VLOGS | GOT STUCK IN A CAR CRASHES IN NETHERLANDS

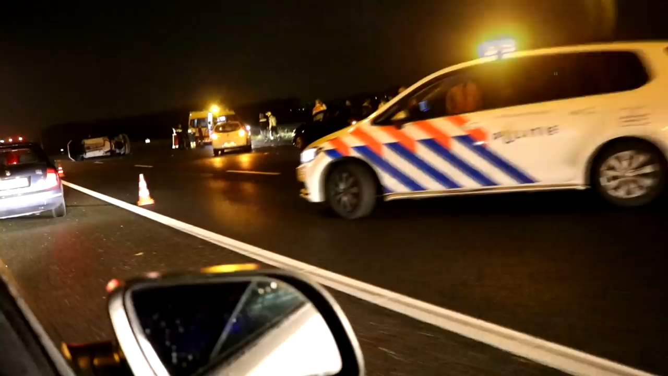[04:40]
Look at this boys. Fuck it man. Why would these things happen?
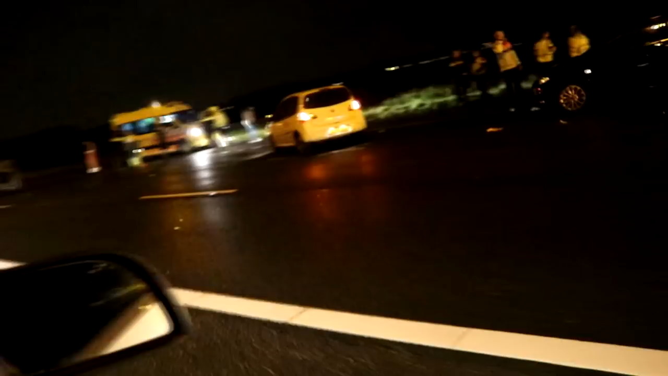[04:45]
Look at this guys. Fuck. Holy shit. What the fuck.